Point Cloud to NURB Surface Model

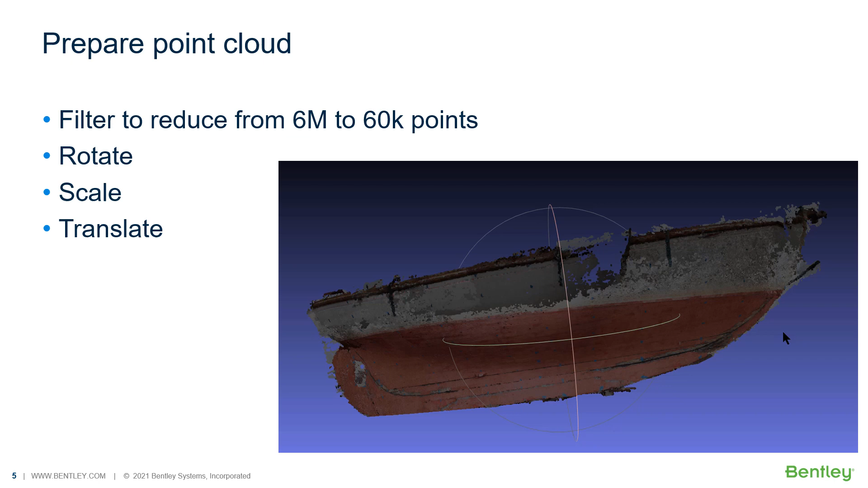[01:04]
It is possible to do this in MaxSurf and maybe Excel but often there's specific point cloud data manipulation tools which are well suited to rotating, scaling and translating the point cloud into the right coordinate system.
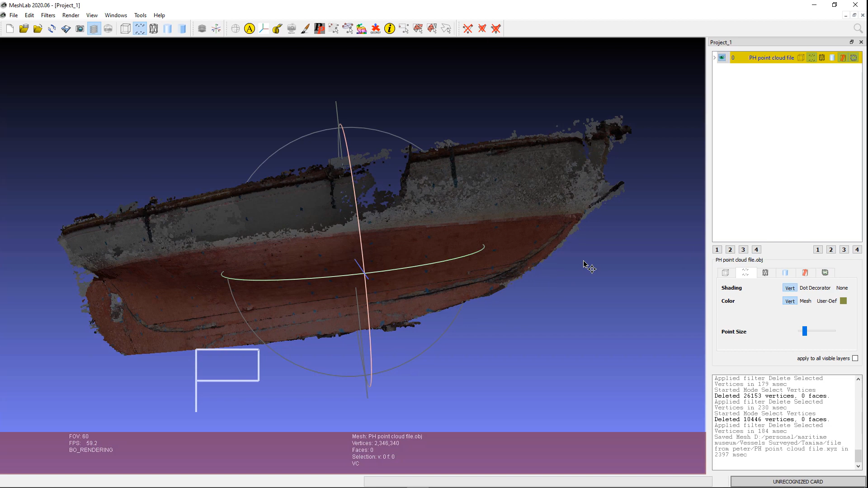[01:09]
So here we can see these, the filtered point cloud data. Modeler provides some basic point cloud tools including filtering so you can reduce large data sets to the 60,000 points that Modeler can handle.
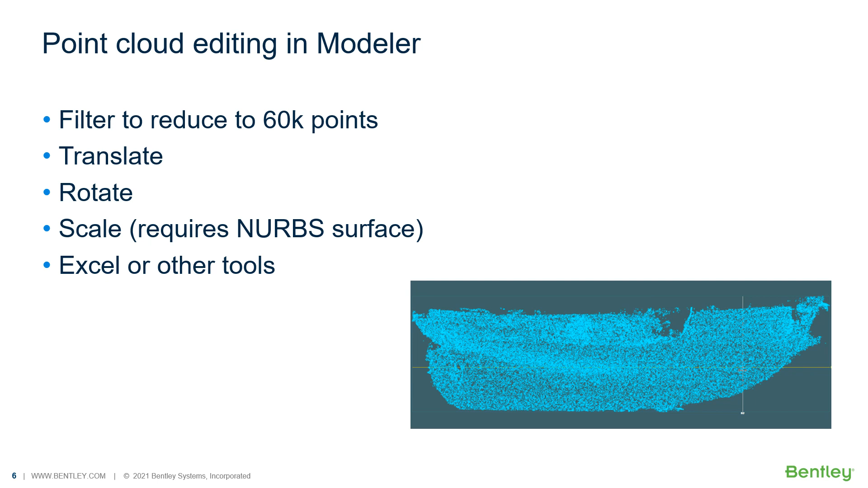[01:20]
Also you can translate the data, rotate and scale it. More complicated calculations or manipulations can be done in Excel or other tools.
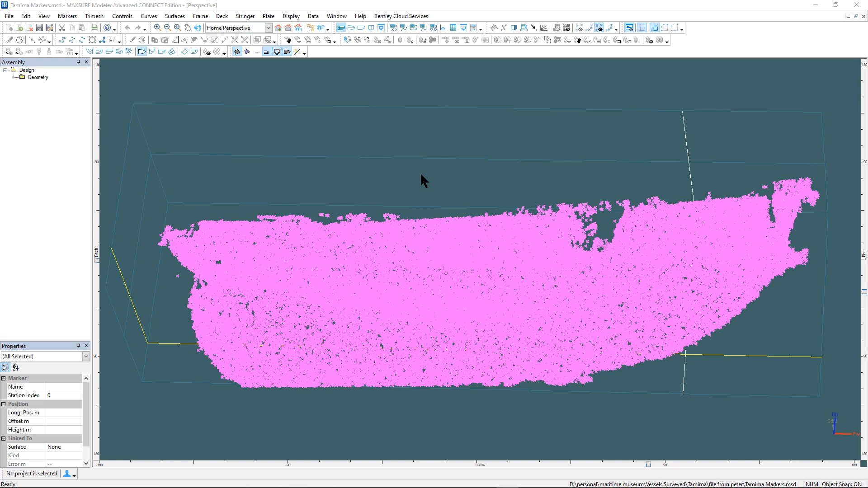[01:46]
And there you can see the imported data set which can help you check the data.
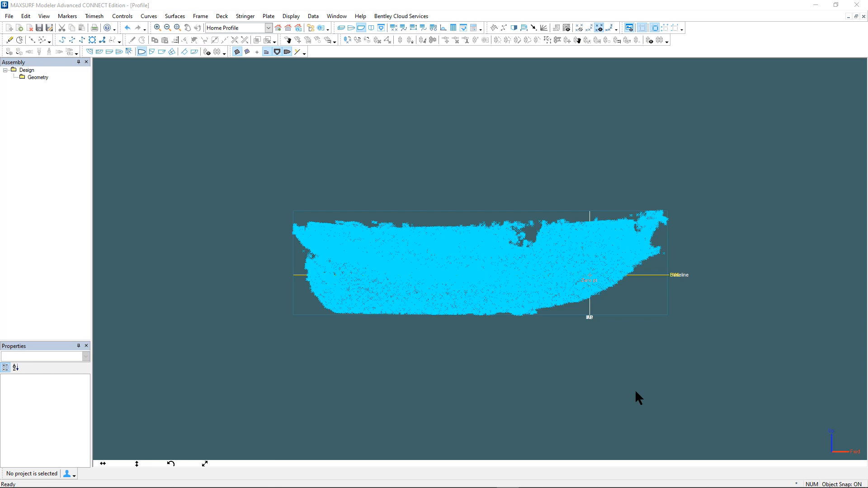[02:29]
And now we're going to look at how you can bring in the point cloud data at specific section locations which assist in the manual fitting process.
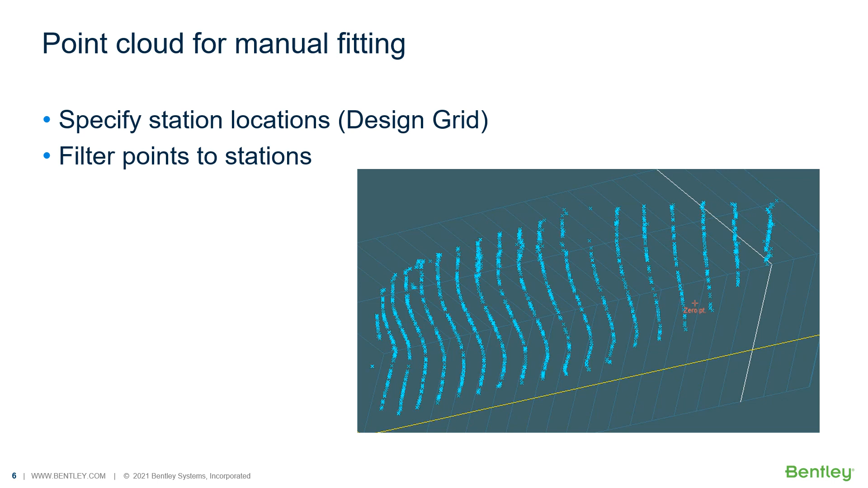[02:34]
What we have done is saved the markers as a text file format and then re-import them.
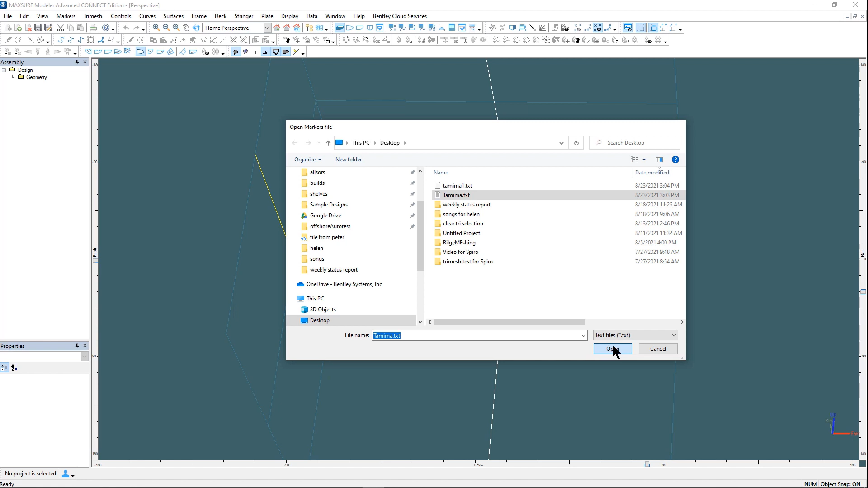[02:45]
This time we are going to say that we only want markers
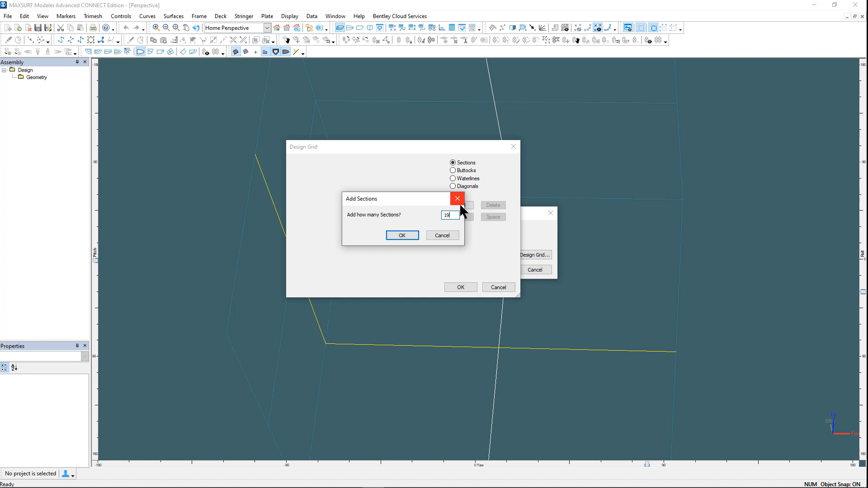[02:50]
that lie within a certain tolerance of the station location. So we've set up the station locations and import and now we only have markers that lie
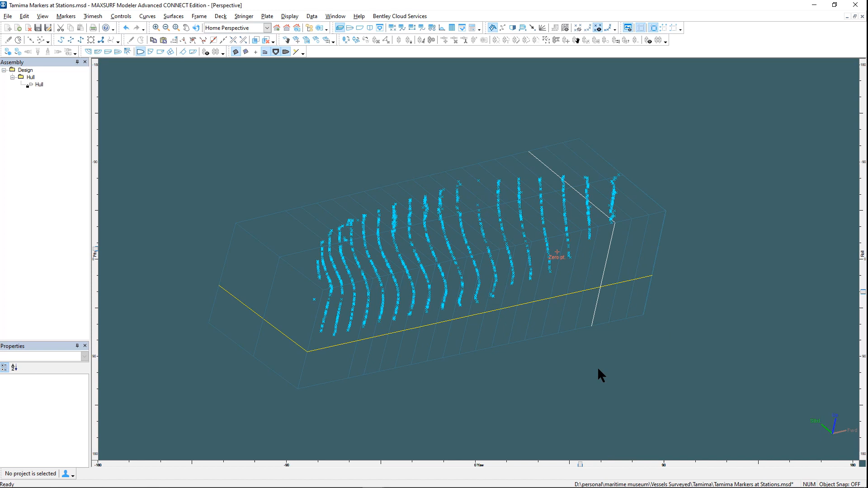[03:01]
on the specified stations. This will aid in the fitting process.